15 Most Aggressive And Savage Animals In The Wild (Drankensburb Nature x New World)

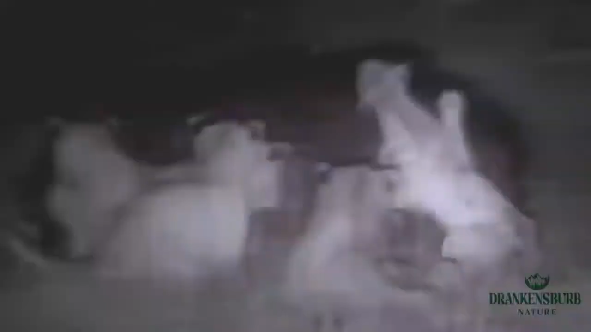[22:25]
during this night attack a pride of lions pressed forward and ganged up on a lone hippo
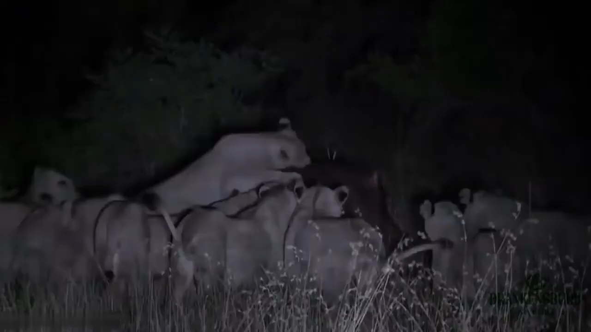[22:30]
the hippo used its immense power to get up and crush one of the lionesses
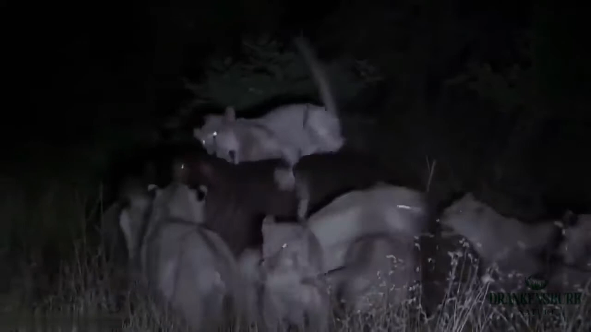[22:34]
with the pride distracted from the vicious attack the hippo fled